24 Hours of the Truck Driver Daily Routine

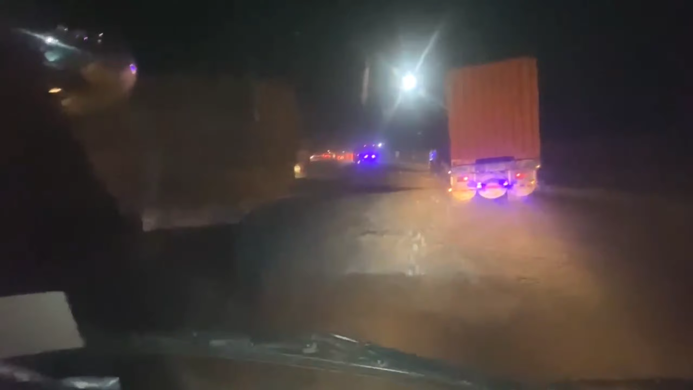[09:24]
یہ دیکھو نا بلکل روڈ پہ کڑا کیا ہے مکمل لینے دو لینے مکمل جام آن دیکھو یہ کوئی در روڈ بلکل جام کڑا ہے ہم لوگوں نے صحیح کام کر گیا کہ اس روڈ پہ آگیا ارفان بھائی تو روڈ بلکل جام ہے یار ایک دیکھو
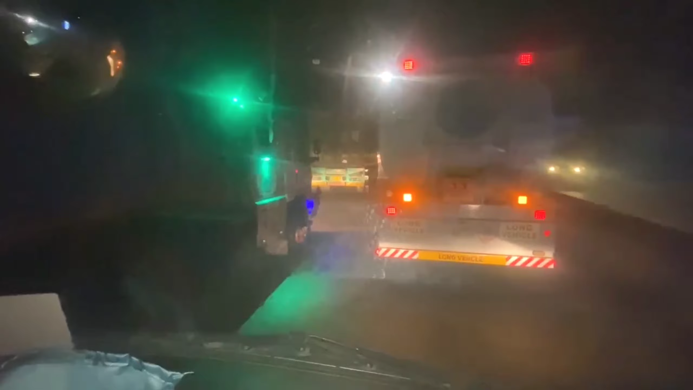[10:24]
ایکسیڈنٹ ہو گیا تھا یہ چک کرونا ایدھر لین میں رہا ہمارا ہے یہ چک کرونا ایدھر لین میں رہا ہمارا ہم سے جا رہا ہے پیچھے اتنا رش ہے آگی اتنا رش ہے اور سائٹ پہ گنوں کی ٹرالیں بھی جا رہی ہے دیکھو کبھی ٹرین لین کبھی روانہ ہوتا ہے
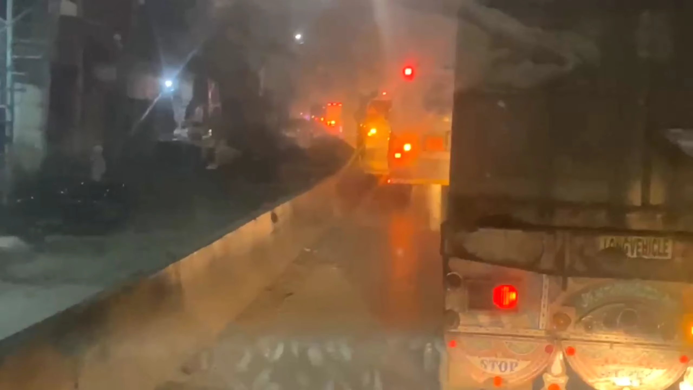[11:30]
تو ابھی آگیا جی سہید آباد کے ٹرال پلازے میں سہید آباد کا ٹرال پلازہ آگیا